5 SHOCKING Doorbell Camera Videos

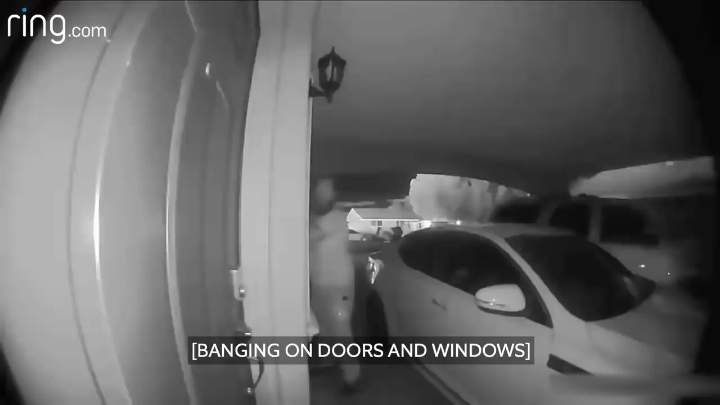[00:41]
Startled, she decided to check her Ring camera to see what was going on. She used the voice chat feature to talk to the man,
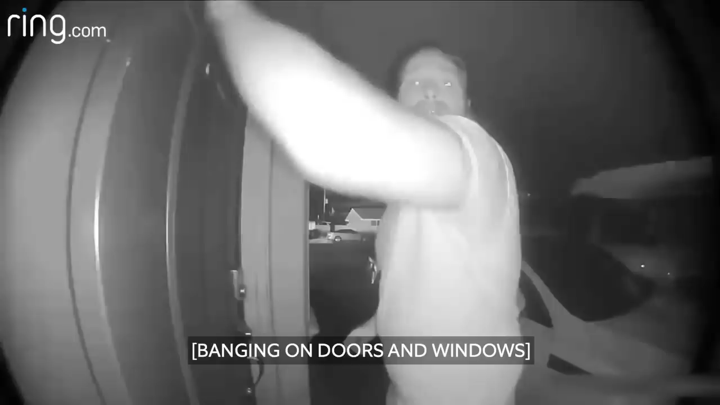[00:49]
who frantically warned her that the house next to hers was on fire, and it was only a matter of time before hers went up in flames as well. Can I help you? The house next door to you is on fire! Your house is almost on fire!